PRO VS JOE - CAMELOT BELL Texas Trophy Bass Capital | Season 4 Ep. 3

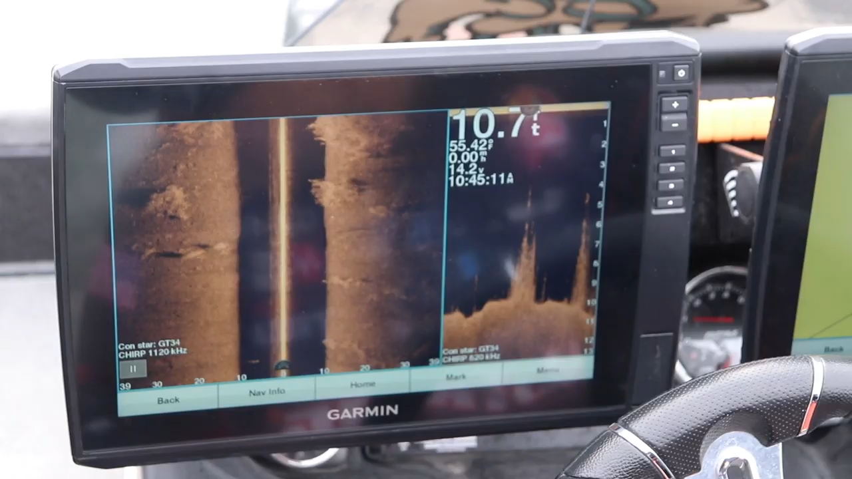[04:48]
On screen: depth 10.7 ft
But they should be up on this flat.
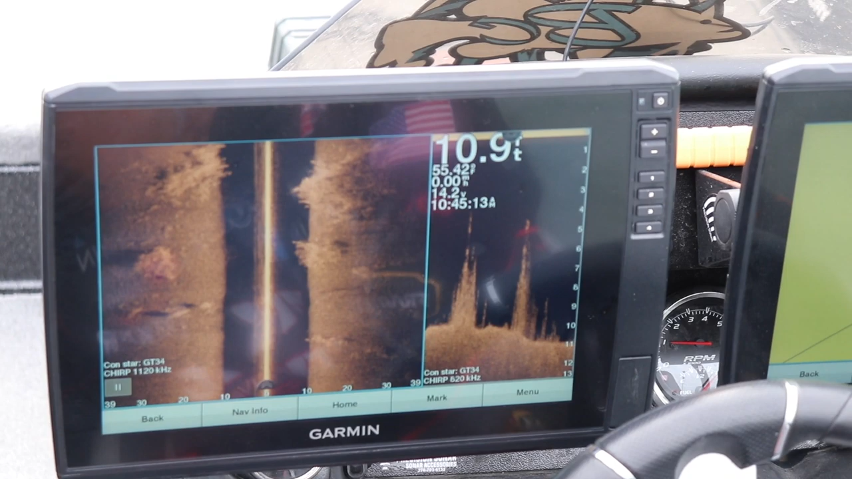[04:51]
You know, it's that time of year where they start moving up on this stuff, and kind of scary.
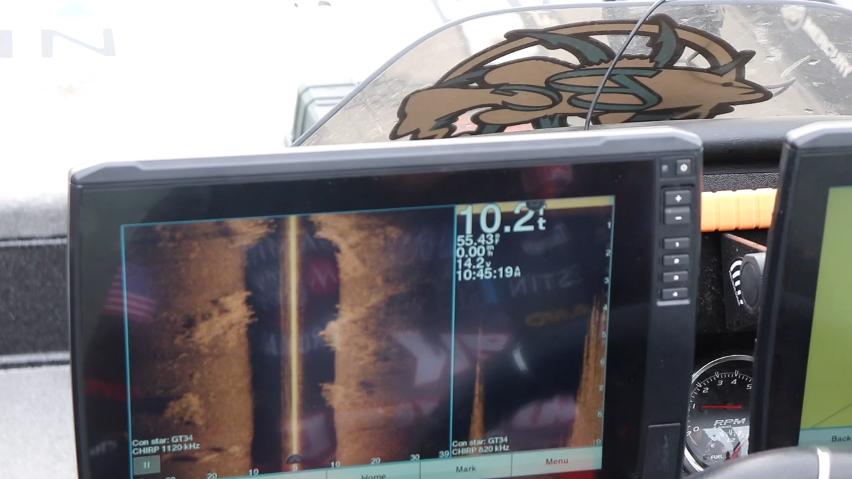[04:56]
You know it? I mean, every cast, it's- Oh, man. It could be that one that gets your arm snatched off your body. Yeah. No. You know, usually when it comes to fishing grass, it's about finding that edge, you know, and now we've kind of found that edge, so.
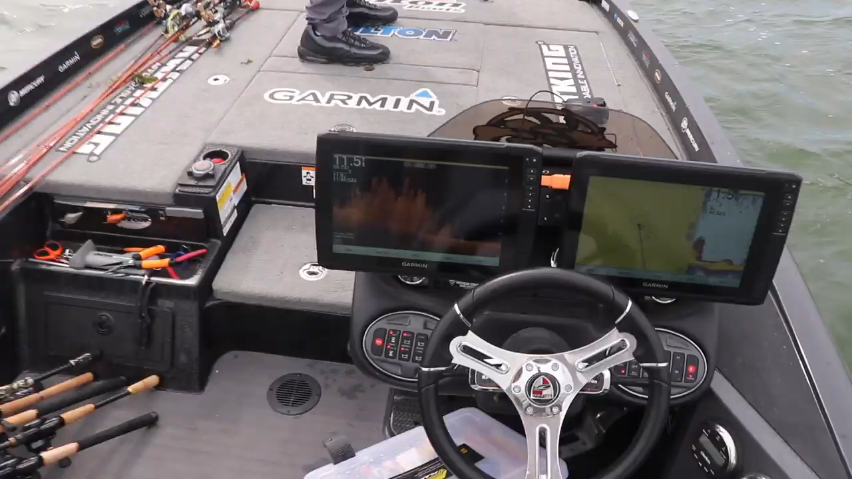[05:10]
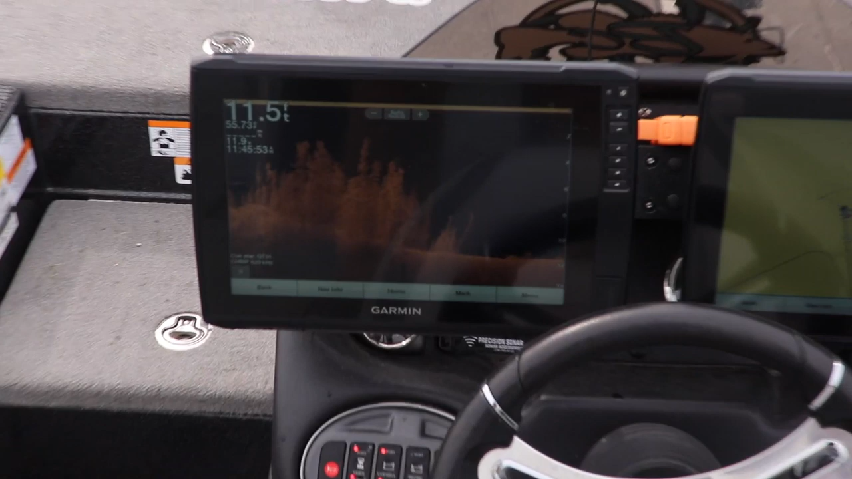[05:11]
You know, these fish should be coming up out of this deeper water and sitting up on this edge.